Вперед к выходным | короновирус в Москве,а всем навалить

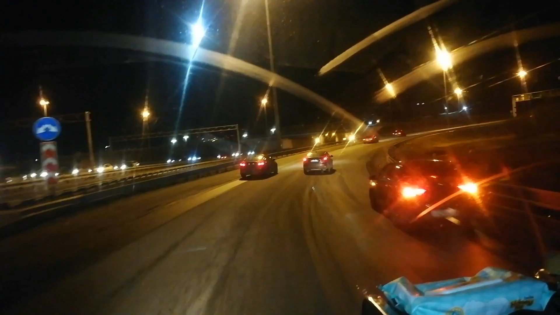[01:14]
поменять потом чё я хотел хотел я снять ступицу ну и хочу снять ступицу промазать надо подшипники потому что время уже сколько мы осенью мазали можно уже два раза в год я так примерно пойму мажу чтобы чтобы на верочку плюс у нас перегорела лампочка
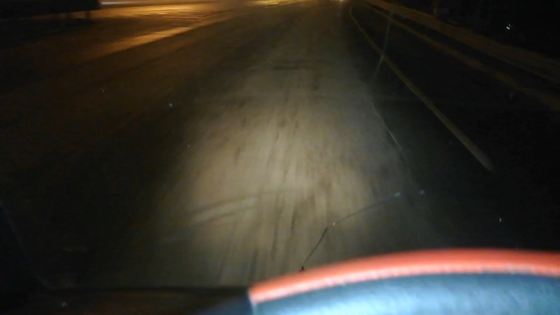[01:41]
сейчас горит у нас одна грубо говоря белым светом светит 2 светит желтым поворотка сгорела видите
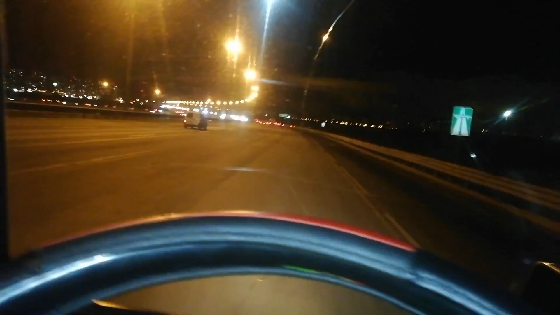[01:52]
надо всем позаниматься короче не знаю как это получится потому что что ты идиоты и наездники это не знаю как получится потому что по прогнозу короче у нас мороз что-то до минус 7 снег
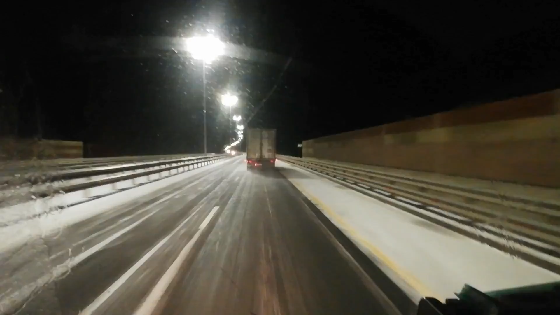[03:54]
блин вот центральной части климат тоже изменчивый только что ехали зеленая трава была плюсовая температура там чуть-чуть дождик подкапывал смотрите снег почему снег такой конкретно лежит это лед блестит потому что здесь еще посыпалки не успели проехать